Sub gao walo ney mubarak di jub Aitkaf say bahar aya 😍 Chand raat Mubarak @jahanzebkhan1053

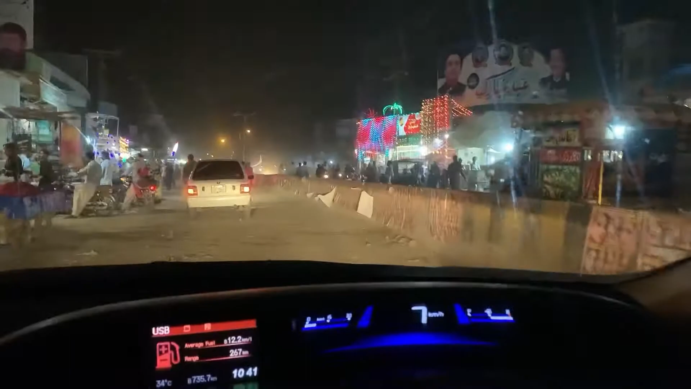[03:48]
है भाई रश है चांद रात में मेलसी में, लोग जाग रहे हैं इंजॉय कर रहे हैं।